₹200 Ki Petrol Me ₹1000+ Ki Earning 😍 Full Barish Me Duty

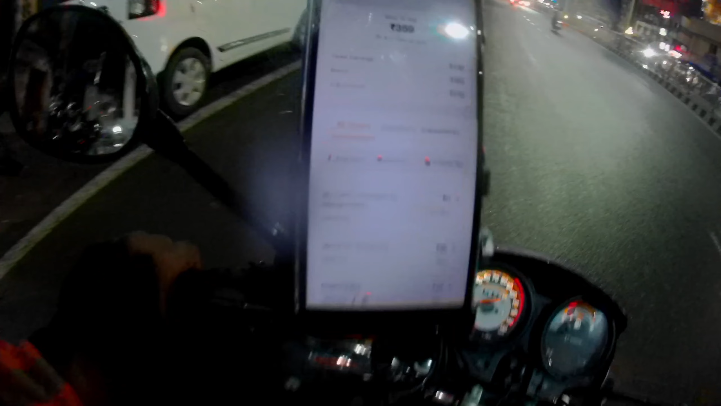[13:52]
ये देखो गाइस मैंगो होटल कैंसिल और 0 रुपीस मिला, क्योंकि भाई मैं जस्ट पहुंचा ही था रीच।